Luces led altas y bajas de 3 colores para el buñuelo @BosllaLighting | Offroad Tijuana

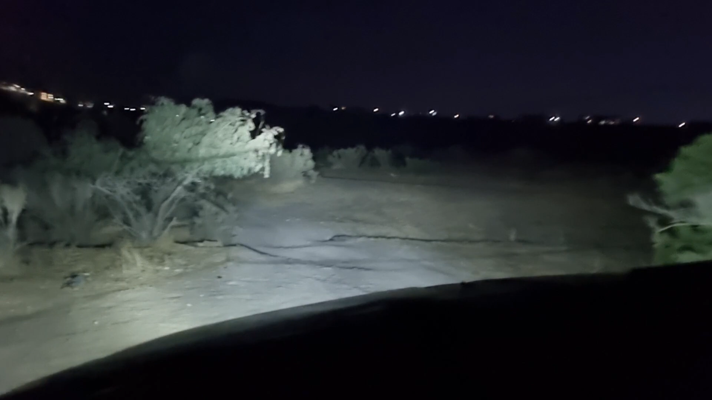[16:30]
Vamos a pegar una manejadilla Primos Aquí traemos Las puras luces Altas Y bajas Ah déjen Dejen quito El fog light Ahí está Puras luces Altas y bajas